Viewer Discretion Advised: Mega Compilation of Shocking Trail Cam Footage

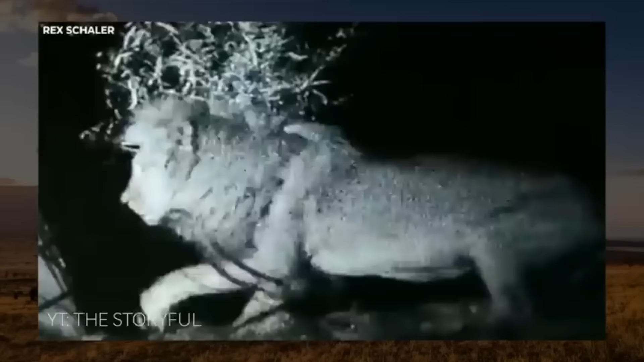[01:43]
Well, things quickly spiraled out of control. You can see the man has awakened and opened his tent and looked out. As the massive male lion approaches, the man does the only thing that he can do and zips up the tent and awaits his fate.
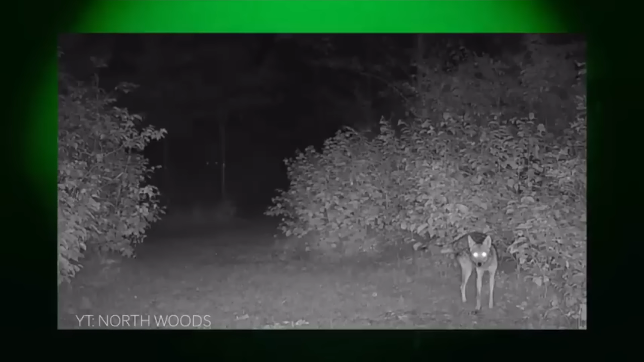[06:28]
At approximately 16 minutes and 30 seconds, it shows a clip of a lone coyote roving through the night. Coyotes are pretty typical in this spot, and everything seems normal until a gigantic pair of glowing eyes appear in the background. The only thing you can see is the reflection of the eyes. We're unable to make out what they're attached to. No outline of a body. What grabs my attention is that the coyote notices there's something there too. You can see him looking in its direction soon after the eyes appear. I think we can assume it's a creature. He's massive.
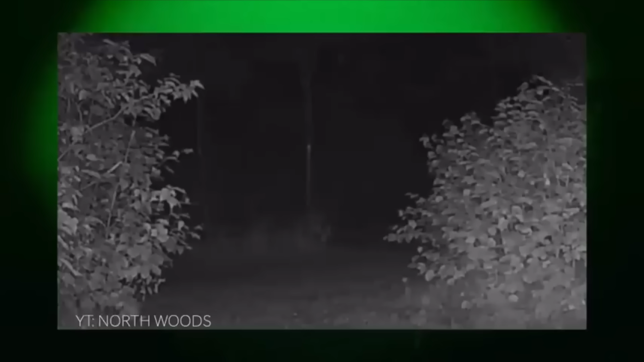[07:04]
So let me know what you guys think. We have a strange creature lurking in the woods. Is it something paranormal? I'm at a loss on this one.
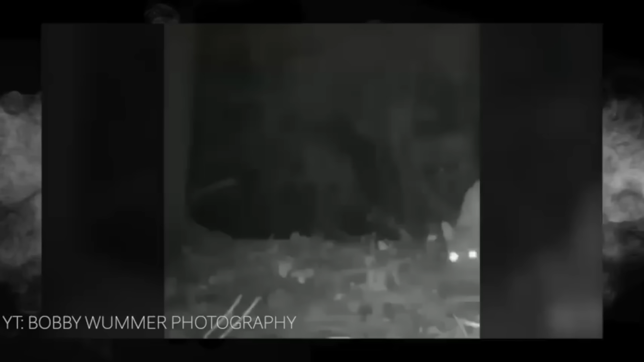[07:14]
Evidenced in a video I posted recently about this unlikely duo,
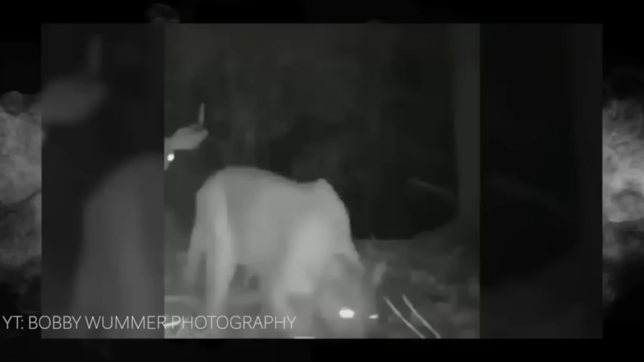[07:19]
I guess it's not out of the realm of possibility for Hunter and Prey to get along.
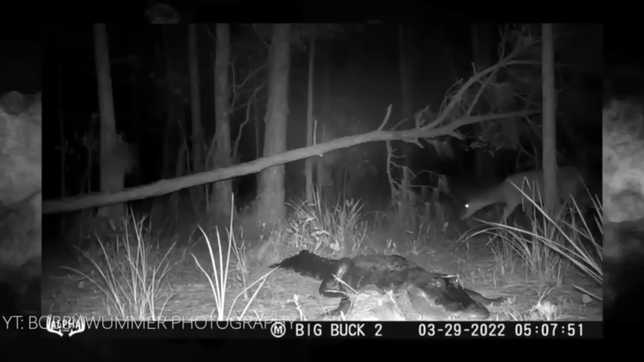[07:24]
But check these two guys out. Do we think these guys have the same relationship? I'm going to go with no. Even though it's pitch black, you can tell the deer senses danger in its presence. The gator is startled awake, but is none the wiser that the easiest meal he's ever had almost walked right into his lap.
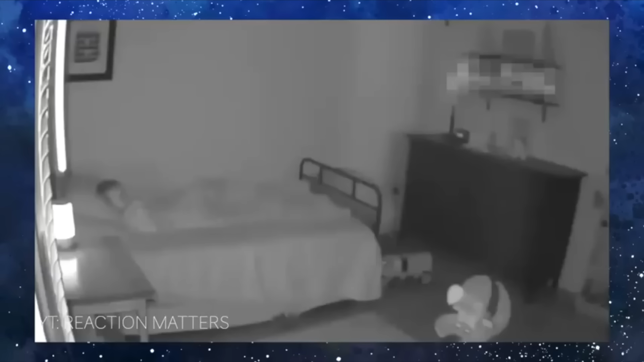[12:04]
after that creepy eye staring into the screen here's a pleasant video featuring a dog that every single night he will not go to sleep
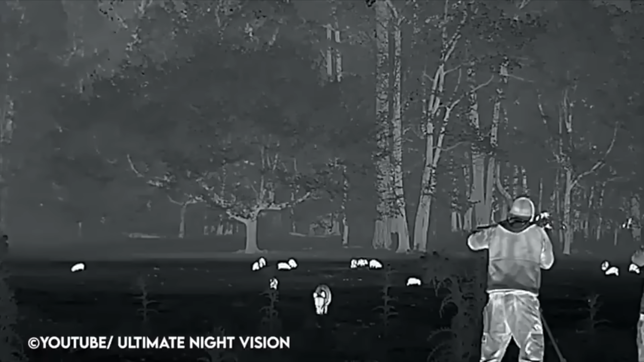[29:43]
In this next video, honestly, I have no idea what this guy is doing.
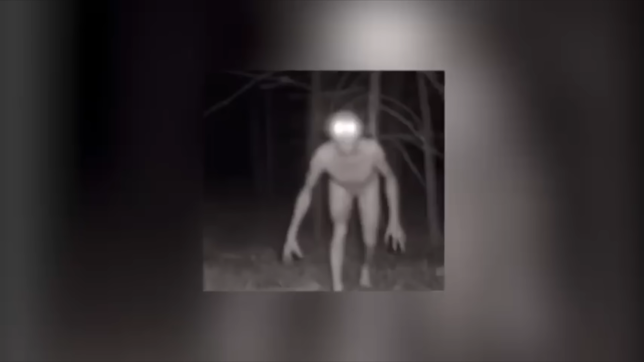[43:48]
This is what he captured. Now, I don't know what this is. At first glance, my mind tells me it's some sort of alien because of the glowing eyes, and even because of the oddly shaped head. The picture is a little blurry so you can't make out many facial features. But notably, humans don't tend to produce any eye shine like an animal such as a cat or a deer might, so that makes me wonder. Another strange part is that the creature doesn't seem to be wearing any clothes,
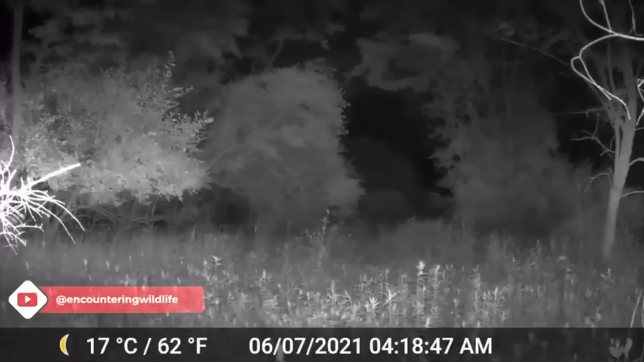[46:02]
The original uploader didn't mention this, but if you look closely, in a brief moment, you can see that the deer has a fawn with her. You only see the baby once, but knowing what we all know about mothers, it is very safe to say that the mama is more worried about her young escaping. I suspect that this is why we are seeing the doe and the coyotes run in what seems to be circles. I think the baby is somewhere behind the scenes, out of camera view, trying to evade the coyotes,
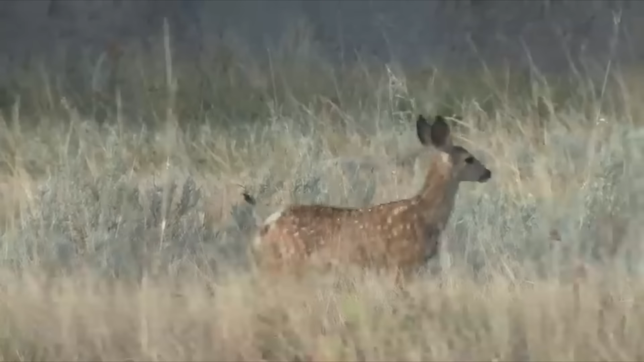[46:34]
and the mother is either running interference as a distraction or trying to keep herself in between the coyotes and her young. Let me know if anyone has seen anything like this on their land or other places.
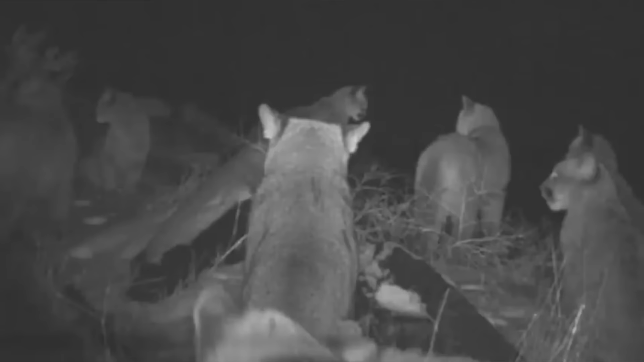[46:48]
Captured a few days before Christmas in 2010, a group of mountain lions are congregating around a kill. This wouldn't be odd if these were African lions, as they tend to work together, but mountain lions are solitary animals, traveling alone except during mating season or when a female is supporting young. So I wonder what's going on here. Now, I'm sure if a kill takes place by one lion, it draws quite a bit of attention from any animals, especially predators in the area.
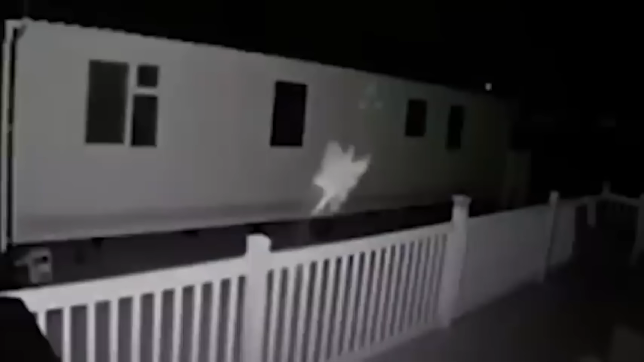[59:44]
The fairy can be seen flying up the building and away into the sky. It appears to be quite realistic.
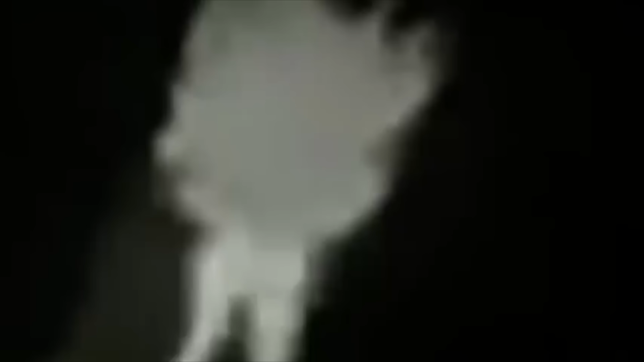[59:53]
If you ask me, she looks a lot like Tinkerbell. Slowing down the video and examining its size,
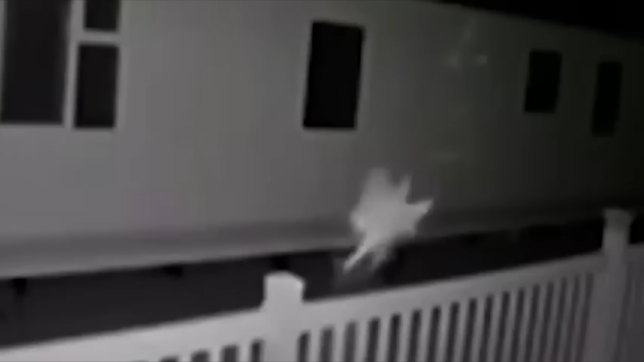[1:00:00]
some people believe the fairy is actually a luna moth. The American moon moth is another name for it. The moth has a wingspan of only around 10 centimeters, and its shadow makes it look like a bedtime fairy.
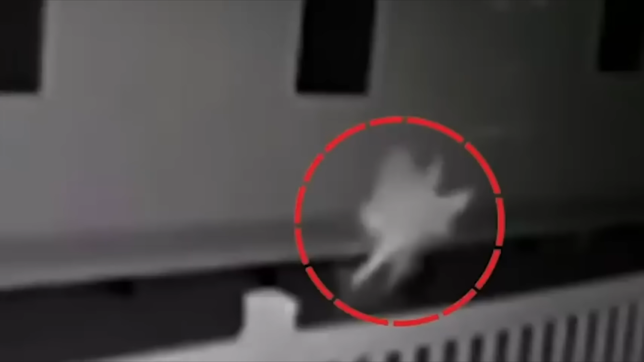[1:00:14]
Some people have commented saying they don't even see the fairy, that they don't know what people are talking about. I definitely see a fairy.